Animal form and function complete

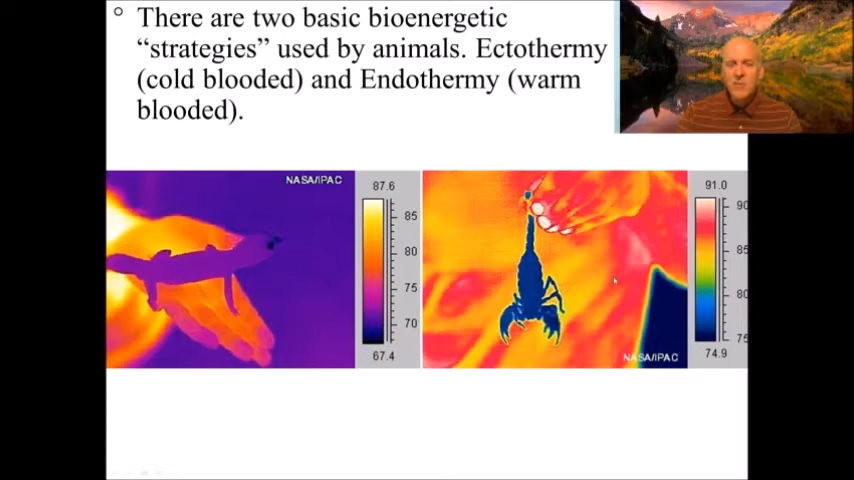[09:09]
impressive the scorpions body temperature is way lower than the body temperature of the person so here's an example of how